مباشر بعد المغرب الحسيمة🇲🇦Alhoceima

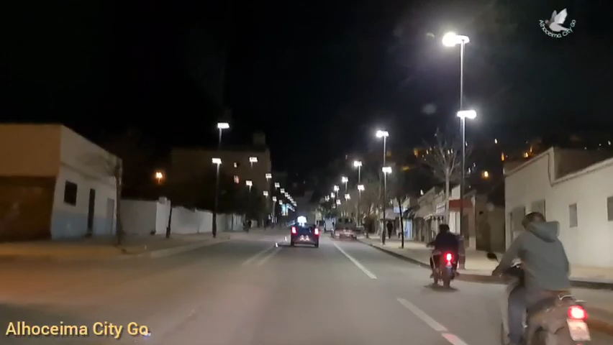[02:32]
إيوا اليوم غادي نطلعو الفوق نديرو شي دورة، هاد البلاصة ديال انا قانص الدازي الدام مسعود. ها؟ الدام مسعود.
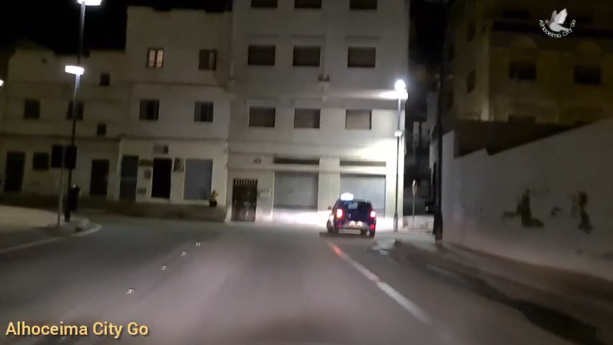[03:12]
ايوا انا نسيت تلفت اولي تلفت واش صحاب الكلام. والمشاهدين الكرام كما كتشوفوا غندير واحد الدورة في دار مسعود كاينة غير هنايا، ها هي دابا كما كتشوفوا الناس راه كيتحركوا.